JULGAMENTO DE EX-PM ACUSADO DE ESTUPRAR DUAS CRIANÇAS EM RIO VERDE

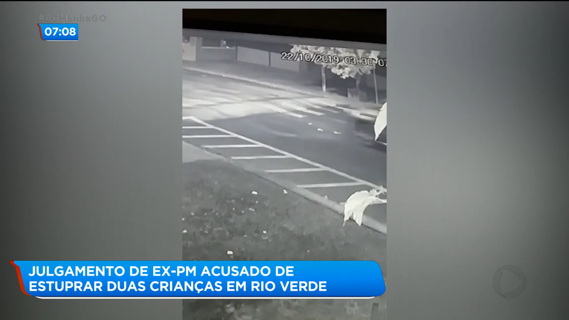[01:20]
Primeiro as imagens de câmeras de segurança mostram o veículo do PM entrando e saindo do bairro minutos depois do sequestro. As vítimas também o reconheceram.